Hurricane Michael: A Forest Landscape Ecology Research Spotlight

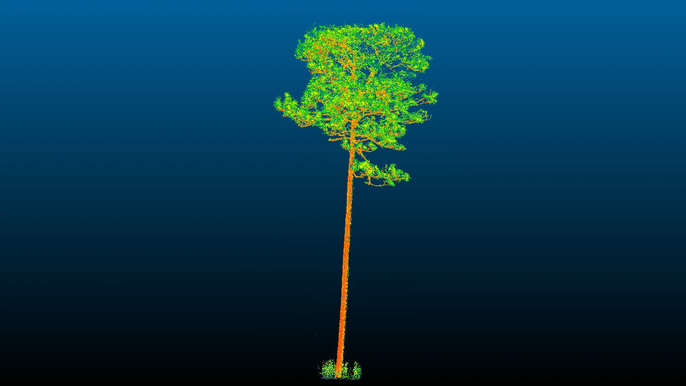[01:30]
the crown is this giant sail that's on top of the tree and depending on the architecture the size of the crown where
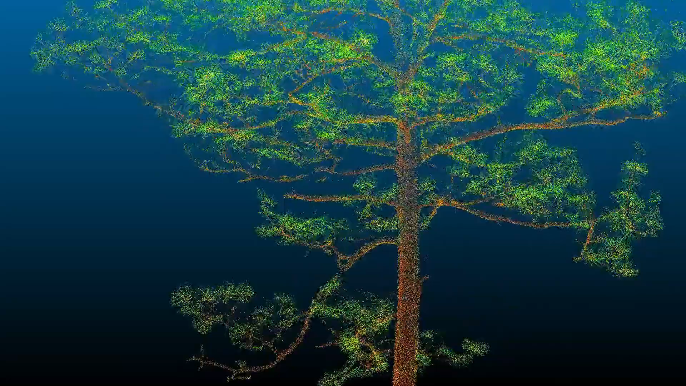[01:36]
it's oriented how porous it is can change wind risk a lot and so one of the things we're
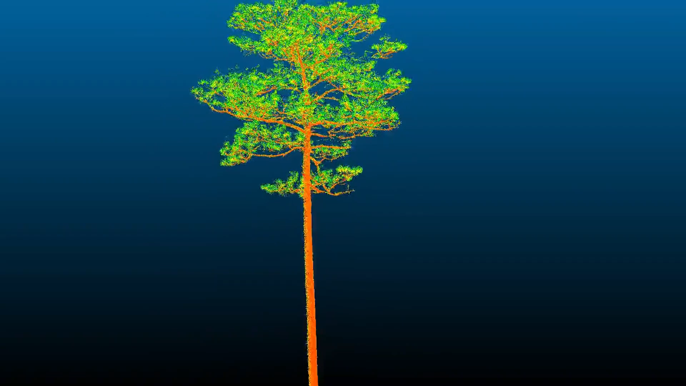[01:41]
doing is using lidar terrestrial lidar which gives us really high
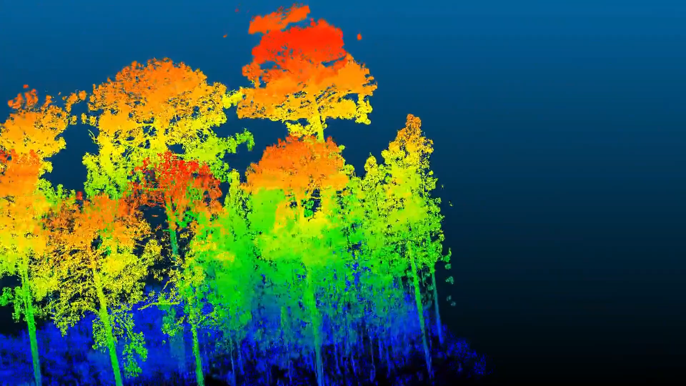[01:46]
resolution imagery of crowns so we can look at their architecture we look at their size and volume and
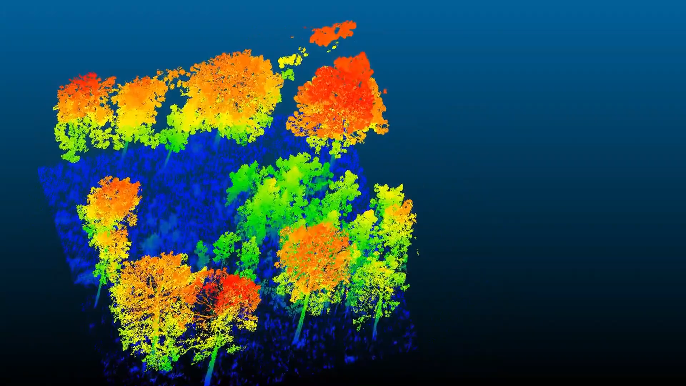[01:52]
then we can look at things how their position in a in a forest stand changes the crowns and how that influences